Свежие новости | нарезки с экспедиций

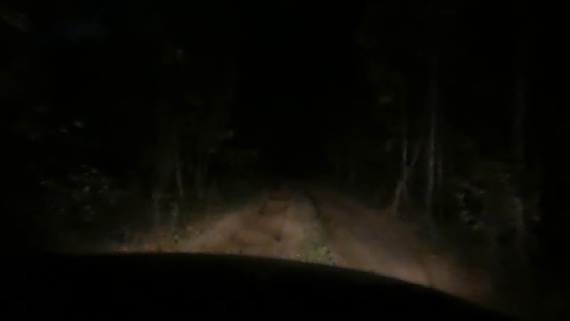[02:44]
экспедиции 2019 года это сделает пониже саму да да и дальнейшую о вот по таким вот камням мы едем а вот тут у нас еще один навигатор и вот такие вот дороги